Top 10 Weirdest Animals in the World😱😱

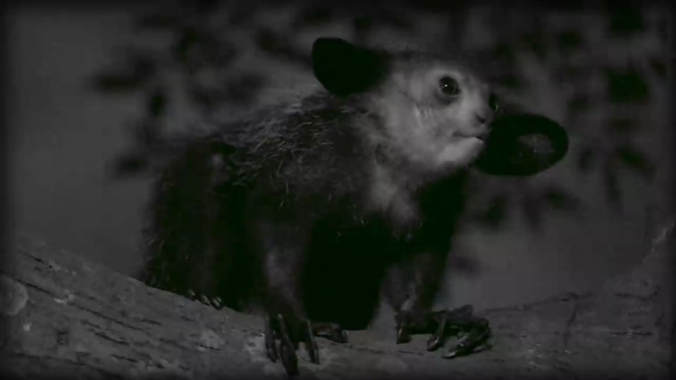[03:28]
Measuring just 14 to 17 inches in length with a long tail, it sports a unique appearance with long, wiry hairs ranging from gray to black, accented by whitish guard hairs.
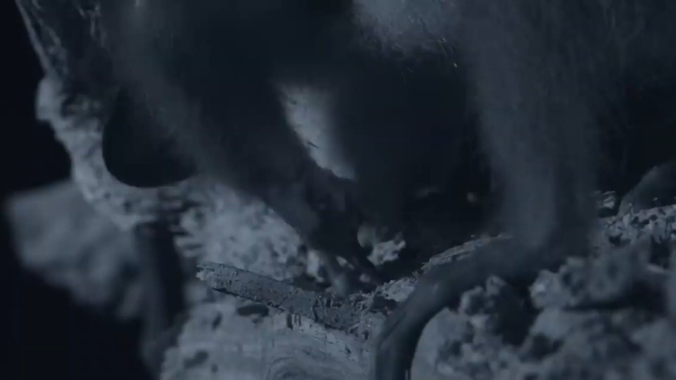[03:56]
Additionally, it possesses a specialized third finger, used to extract grubs from crevices it creates with its teeth.
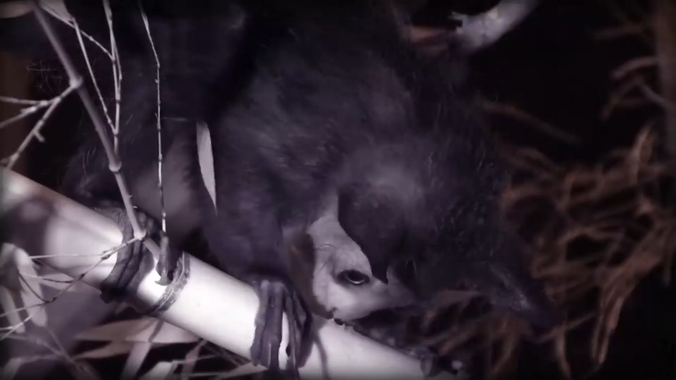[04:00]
Sadly, locals view the Aai as a demonic creature,